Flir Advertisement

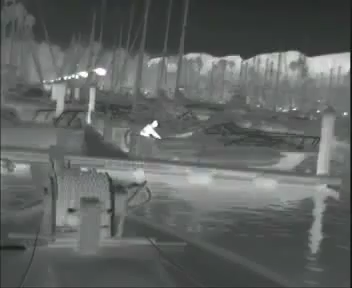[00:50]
Contrary to cooled detectors, they contain no moving parts, which reduces downtime and maintenance.
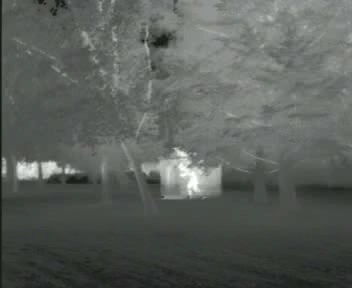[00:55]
They are less expensive, but do not have the range performance of a cooled detector.
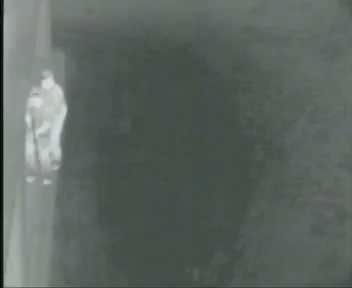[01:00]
Thermal cameras, which are engineered and designed by FLIR Systems,
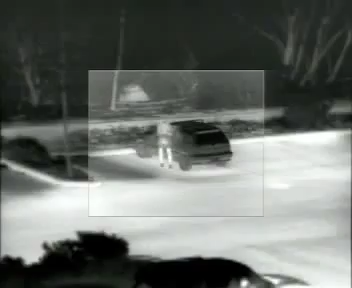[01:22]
It helps them spot intruders in total darkness, in all weather conditions, even at extremely long ranges.